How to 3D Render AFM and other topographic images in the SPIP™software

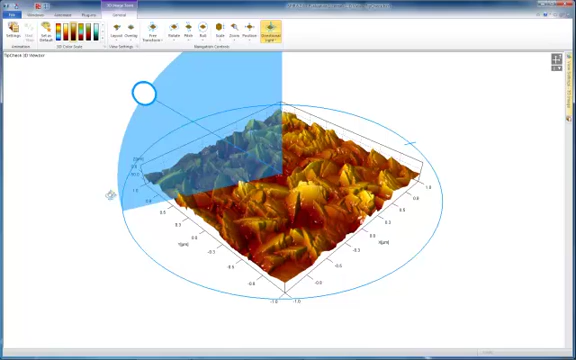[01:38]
Just like the other modes, you can use your mouse or the arrow keys on your keyboard to adjust the settings.
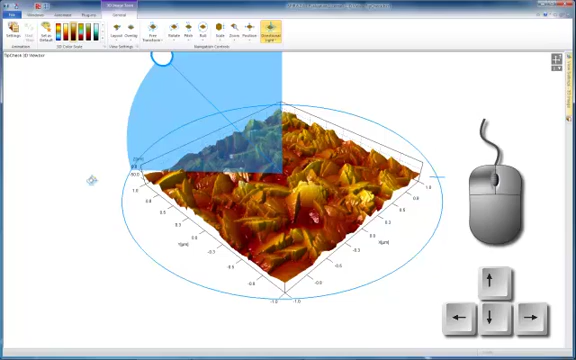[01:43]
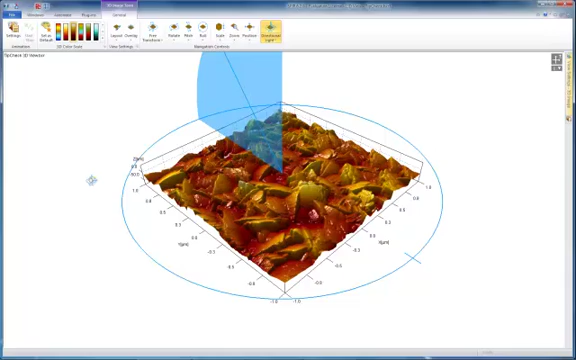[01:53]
Please note that you can toggle the navigation aids on and off and that you have quick access to
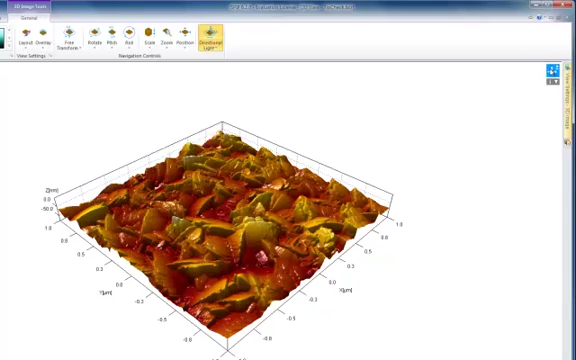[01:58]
most navigation modes by use of keyboard shortcuts.
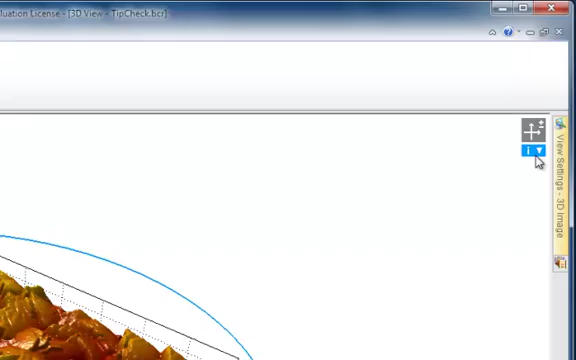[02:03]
The keyboard shortcuts are listed in the Info panel in the 3D view. By familiarizing yourself with these shortcuts, you will be able to quickly inspect your surface in 3D from different directions and with different light settings.